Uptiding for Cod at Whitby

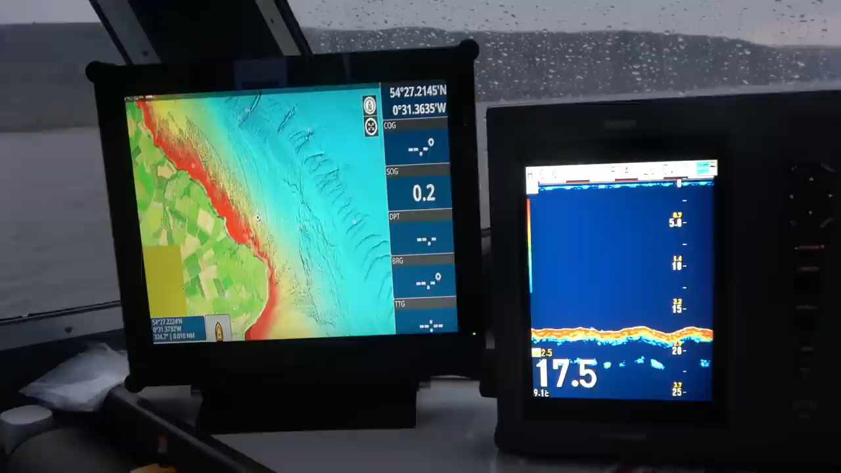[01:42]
On the left screen, you can see I've got Navionics relief shading on, and just looking at, you can see that the blue,
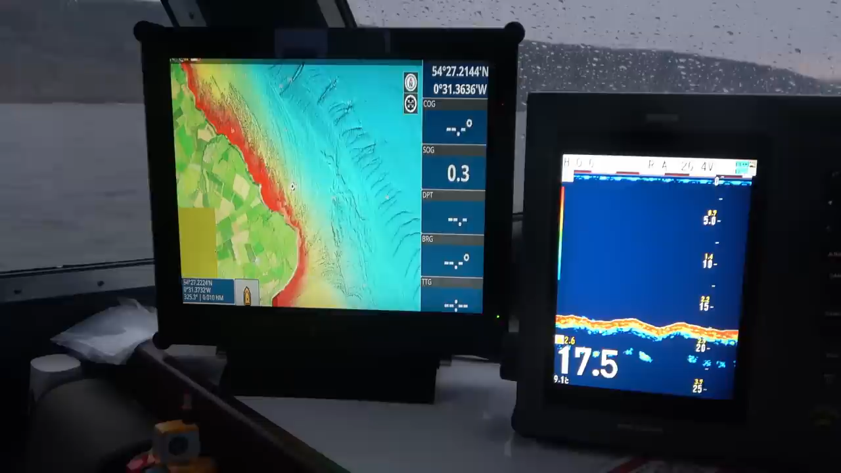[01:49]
the right hand side of the screen that's got the blue ground on, that's the deeper water, and then as you come in it turns sort of yellow and then red. So we're fishing in like the yellow band.
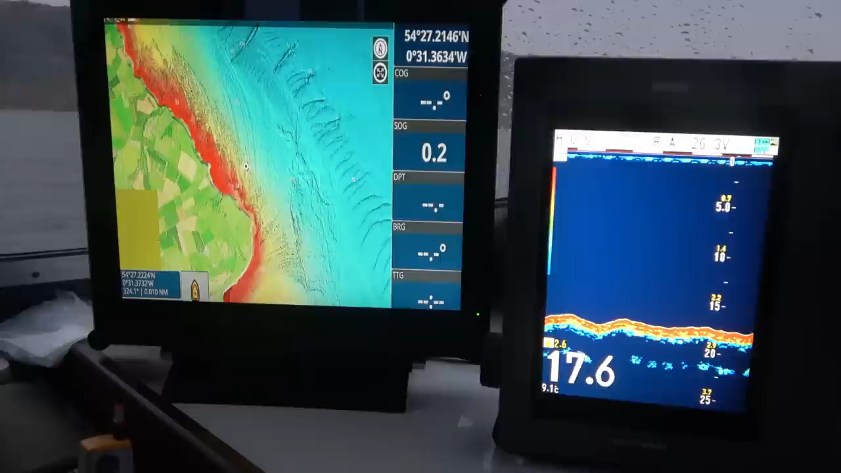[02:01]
So if I zoom in a bit, you can start to see how rough this place is.